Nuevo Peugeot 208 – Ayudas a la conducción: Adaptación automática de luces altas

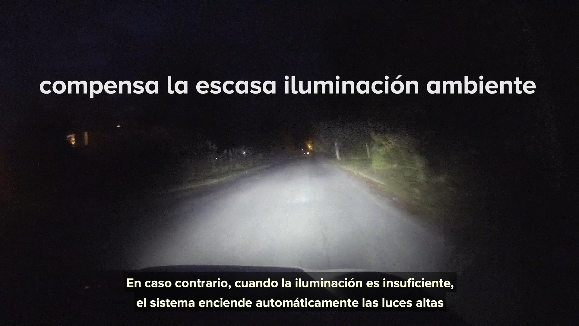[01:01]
el sistema enciende automáticamente las luces altas si las condiciones lo permiten.